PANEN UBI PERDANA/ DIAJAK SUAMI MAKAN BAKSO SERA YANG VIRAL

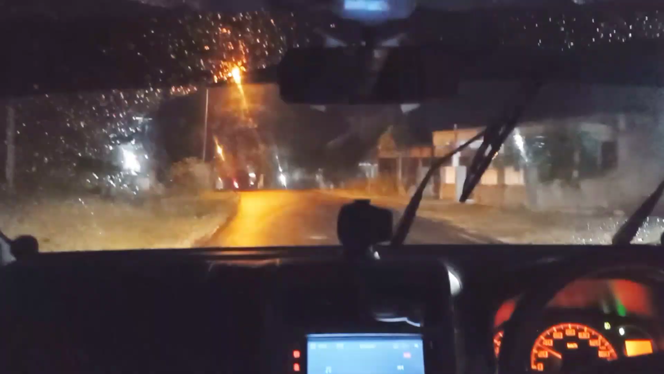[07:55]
hujannya gak berhenti sampai malam teman teman dan ini masih hujan ini kami keluar pengen makan